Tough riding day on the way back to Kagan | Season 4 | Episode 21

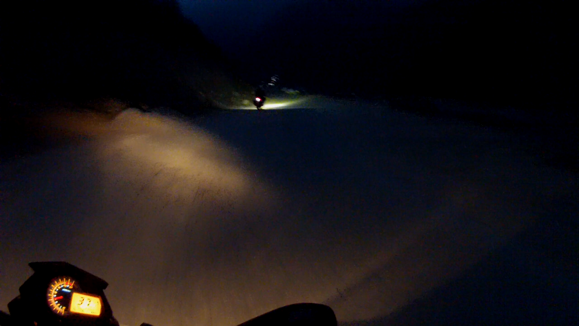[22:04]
It's not that bad as long as you ride slow, because there are a lot of calls.
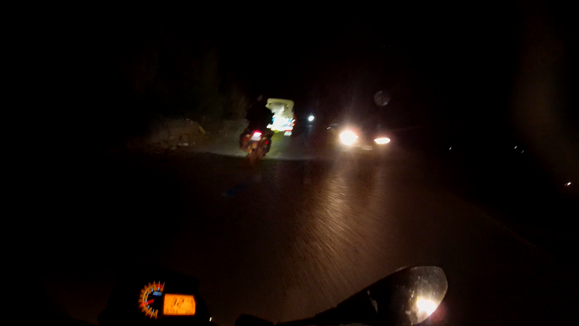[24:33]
everybody arrive and drive like a crazy, and sheep on the road, man, never ending. Finally, Kagan. We did it. All right, good.
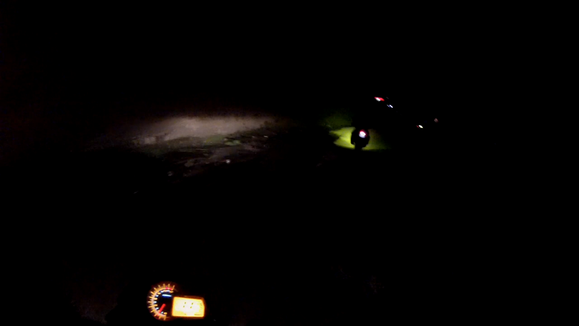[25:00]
Tough day, 370 kilometers. In the mountains, and the last hour,